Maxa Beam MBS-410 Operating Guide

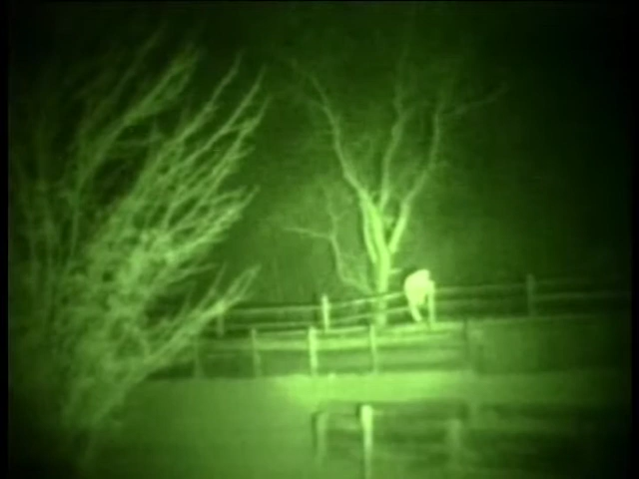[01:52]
NVG systems at ranges up to 1,000 yards providing earlier target detection and identification.